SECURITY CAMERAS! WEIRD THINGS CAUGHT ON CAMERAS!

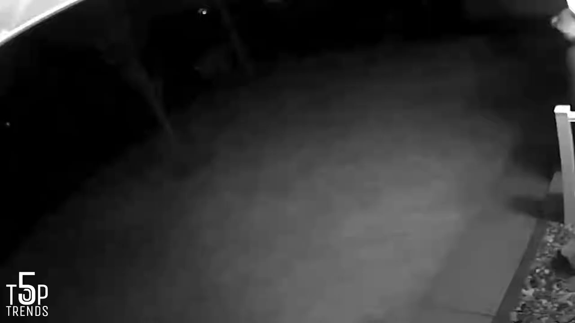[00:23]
This guy ended up slipping on his back.
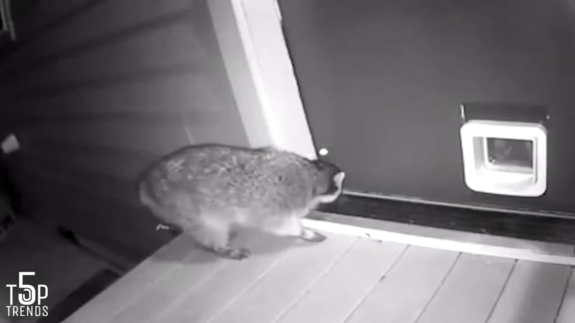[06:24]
This house cat scared away a raccoon.